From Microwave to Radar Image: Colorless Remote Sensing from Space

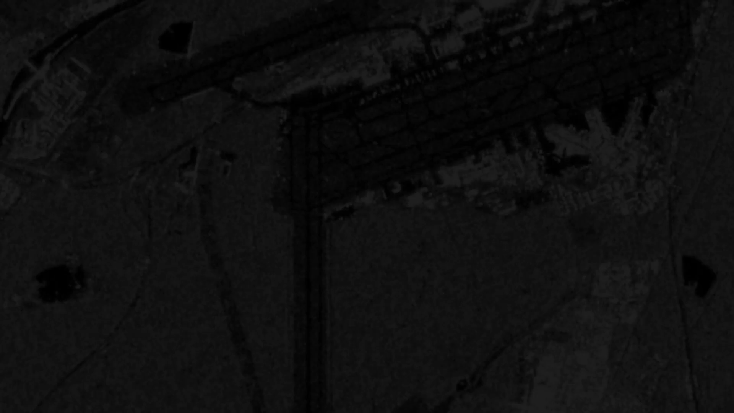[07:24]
Let's review what we've learned at the end with an image from the area around Frankfurt Airport.
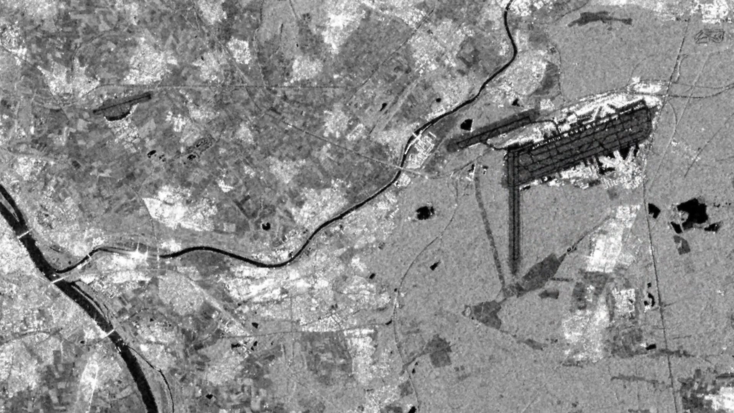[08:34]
The more of the emitted signal returns. To the sensor, the brighter the respective point in the image becomes.
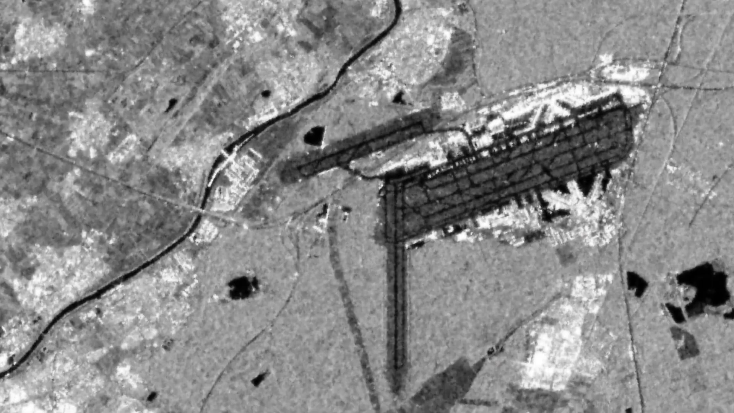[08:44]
Thus, the diffusely scattering grass areas between the runways are already significantly brighter, but are surpassed by the surrounding forests.